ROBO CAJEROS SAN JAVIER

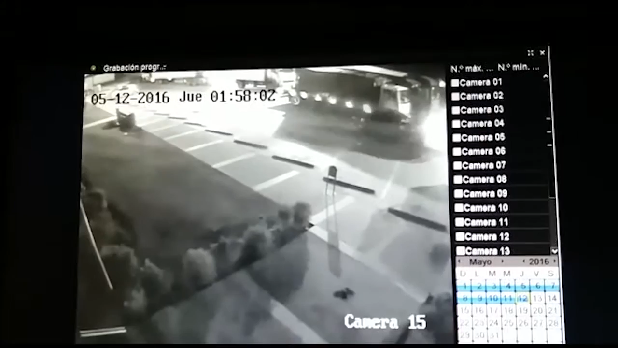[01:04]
Después de efectuar el robo, los ocho individuos huyeron por la ruta 5 Sur en dirección al norte,